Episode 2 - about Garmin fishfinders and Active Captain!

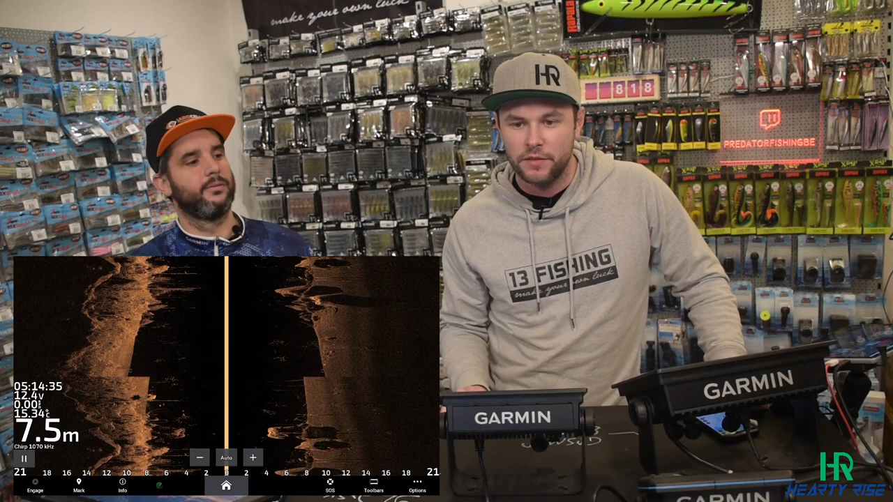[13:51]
On screen: depth 7.5 m
No, I don't think so. Actually, the slower you go, the more clear your image will get. You can change your settings also. You can also indeed change your scroll speed.
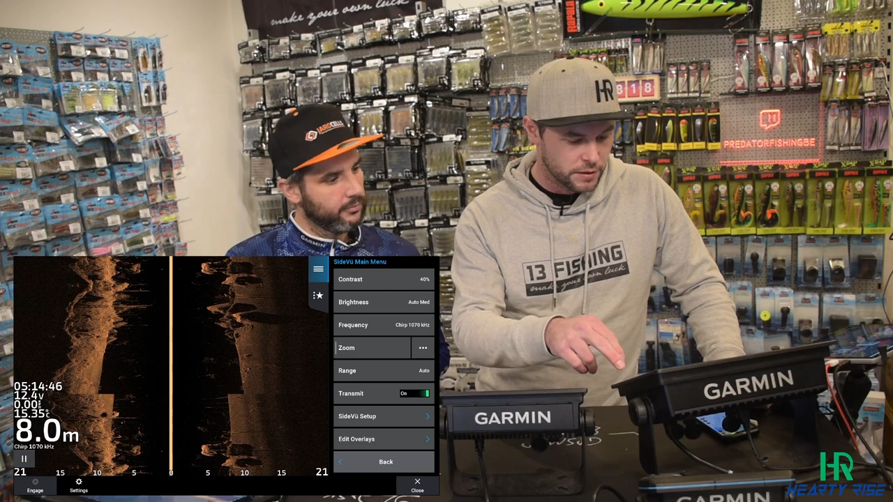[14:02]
On screen: depth 8.0 m
I have to check it here. Scroll speed. So if I put it higher, it refreshes faster. For a big boat with a big engine, you might put it higher. If you put it lower, it will be more belly boat style. The only thing there with the belly boat that is, let's say, difficult is keeping a straight line.
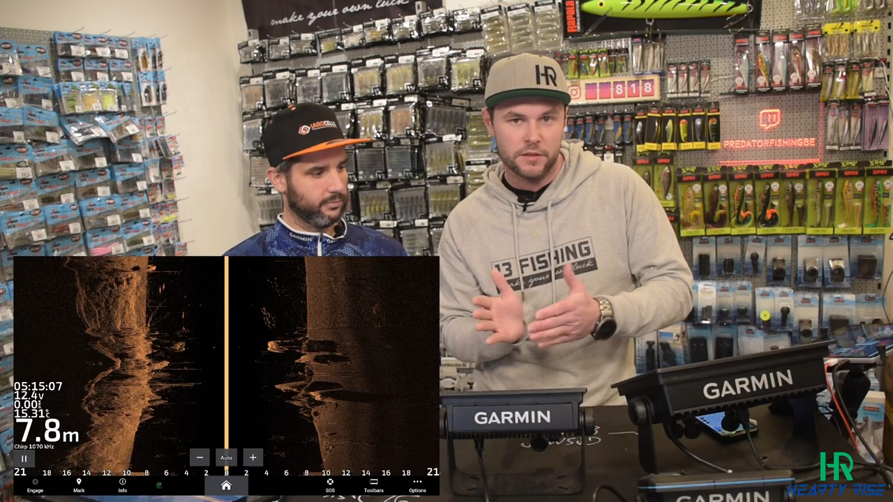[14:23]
On screen: depth 7.8 m
If you go left, right, you will see that the image is deforming a bit. Yeah, and it's not only the speed is important, but not really too fast or too slow, but it's keeping at a steady pace. That's really the main important part, I think.
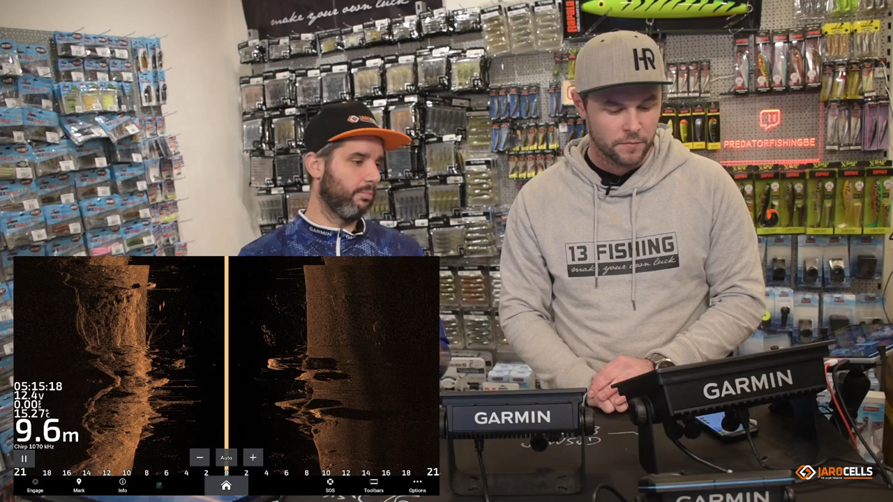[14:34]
On screen: depth 9.6 m
Straight line, steady pace, and then you will get a clearer image. Yeah, indeed. So that was the side view indeed.
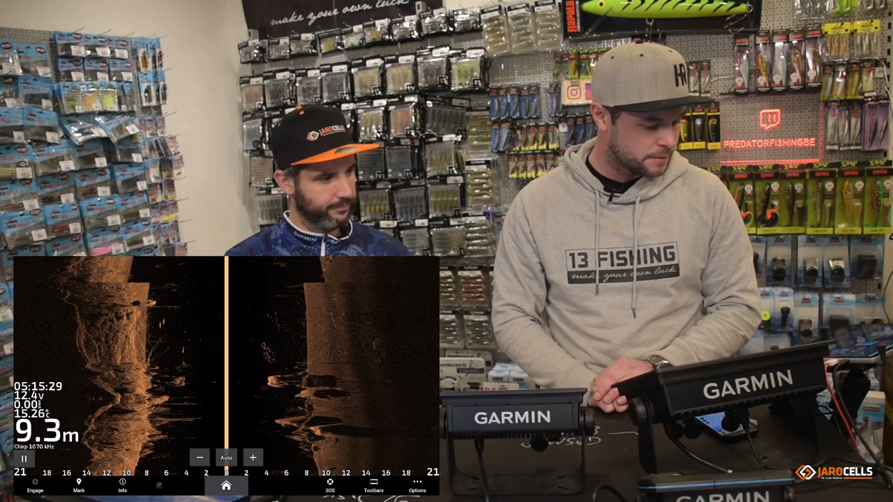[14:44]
On screen: depth 9.3 m
We are now how long already 18 minutes talking, which is quite okay.
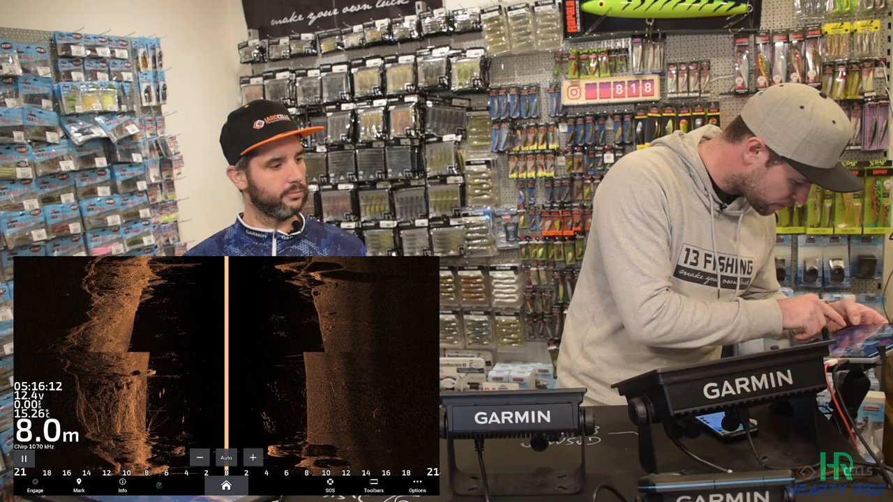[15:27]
On screen: depth 8.0 m
For example, this one. We were fishing here on the Hollands Diep for perch,
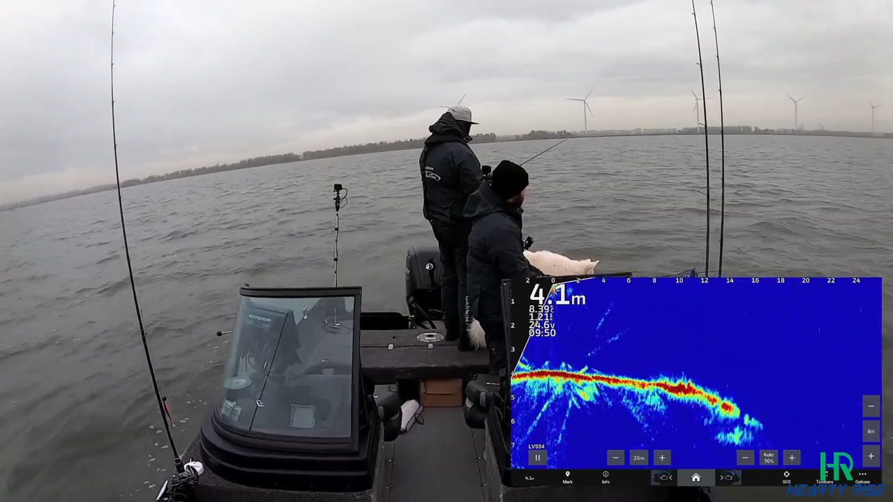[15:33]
On screen: depth 4.1 m
and actually, if you can hear the audio, we cannot hear it in the studio. But actually, Jeffrey is telling me, "Hey Peter, I see on my live scope you will have a bite of a big perch," and there it is. There seconds later, bite. I have the nice bite. It's really nice perch. You could see it coming on the live scope. So this live scope, this live sonar, we will discuss after the break. I see we have another question.
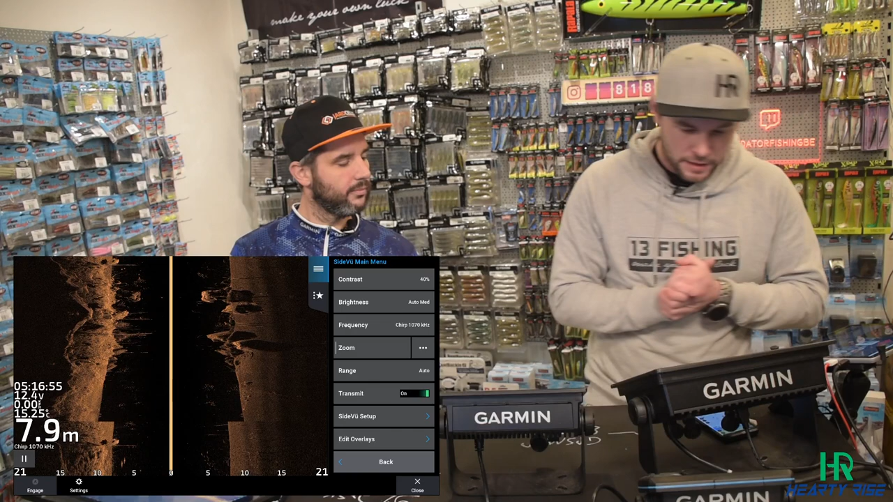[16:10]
On screen: depth 7.9 m
I don't really believe in best settings. Yeah, it depends on what water, the clarity of the water, even the same water, just 2 days in difference can make a difference. Mm. Yeah, indeed.
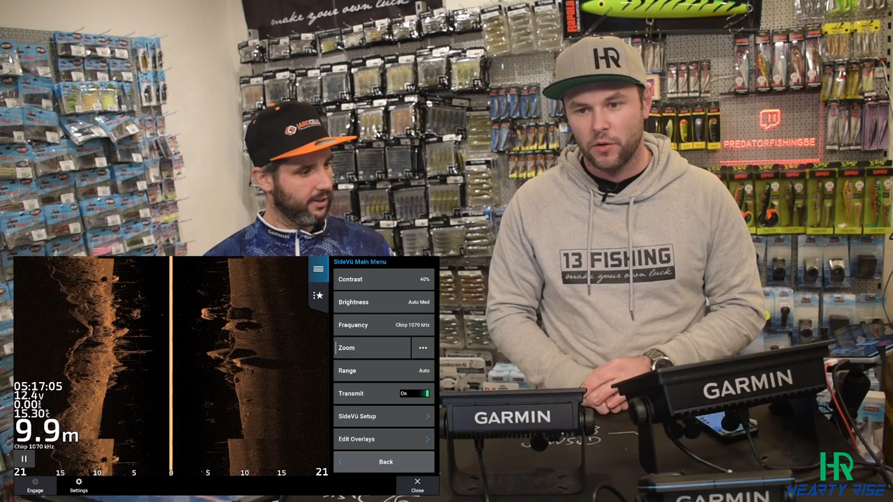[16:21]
On screen: depth 9.9 m
So best thing is to, if you go to the same water again and the let's say the clarity of the water is mainly the same, or the current is the same, then you can, once you have set it up, or dialed it in as the Americans call it, I think you can leave it most of the time. But in reality, we'll have to fiddle a lot with the settings. Putting too much contrast will really blow out the colors or the reflections. Setting less contrast will not give you all the details that you and want.
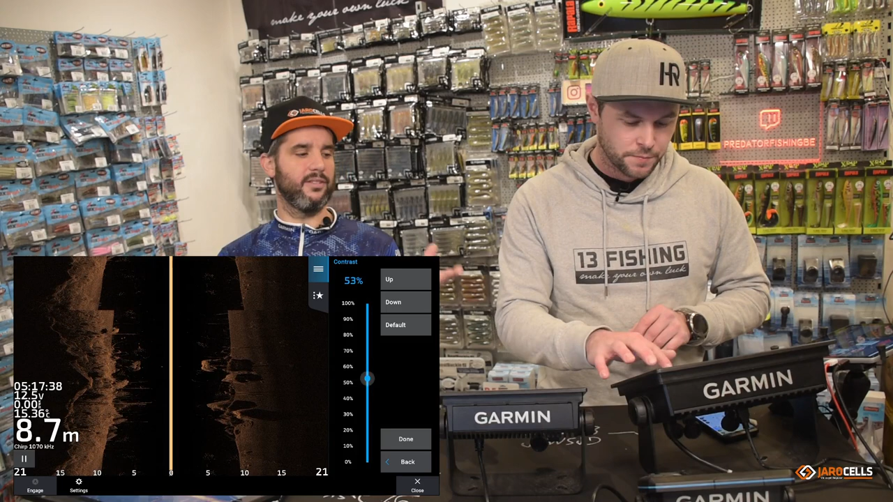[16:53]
On screen: depth 8.7 m
It also depends on what you want to do. If you want to search structures, you can keep it down a little bit. If you search for fish, you really want that little spot to highlight it. And if you're looking for structure, like I say, like a hard muscle or something, you can put everything down, and then the muscles are really hard, they will pop up, so you can find that. It only depends on what you are searching for with your side view. Also, the best color setting, I don't think this exists. For example, if you're really looking for muscles,
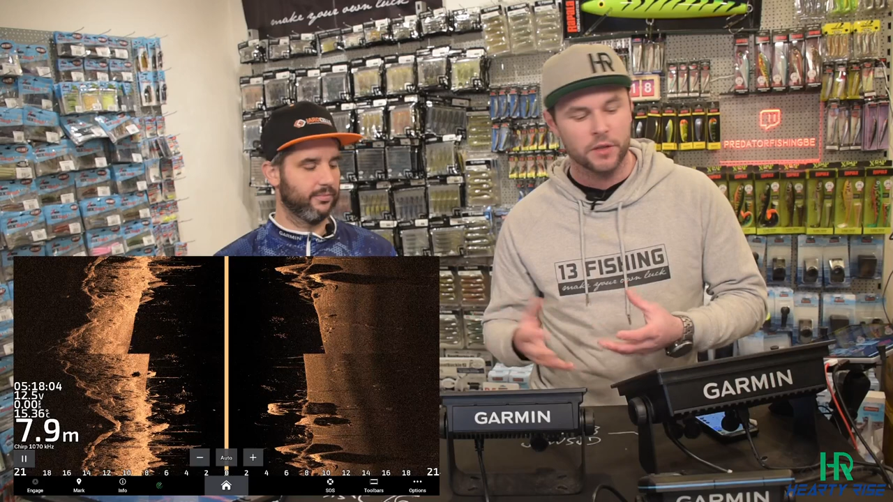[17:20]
On screen: depth 7.9 m
another color setting which is highlighting the muscles, the muscle beds on the bottom, might be interesting. Yeah. This is the, let's say this brown or amber
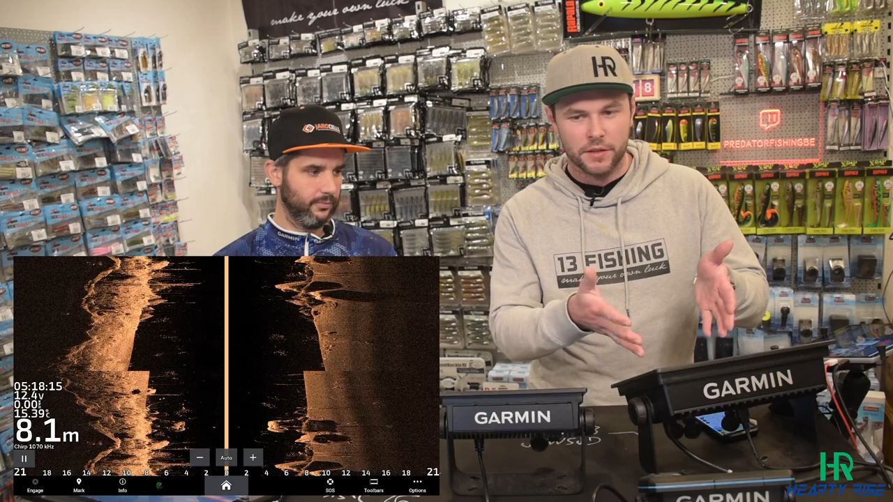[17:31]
On screen: depth 8.1 m
color is the most used, I think. Because if you encounter an obstacle, a known obstacle like a car or something,
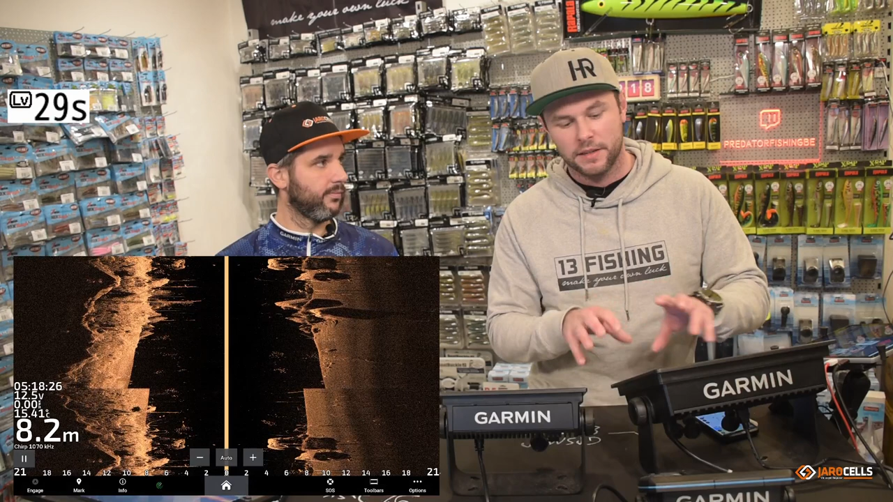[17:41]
On screen: depth 8.2 m
then with this brown color, it will give you the most recognizable picture. Yeah, that's right. So that's why we also use it a lot, I think,
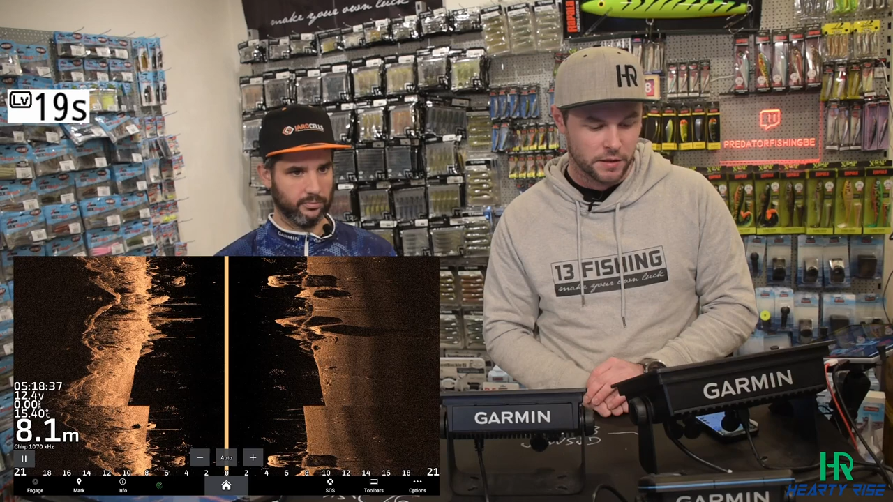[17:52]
On screen: depth 8.1 m
as a main side scan color. Yeah, and also color depends on if you're using it in daytime or nighttime. Some colors are better at nighttime than. Yeah, you don't want bright white or yellow colors at night. So that's why sometimes we go to the darker blue colors then.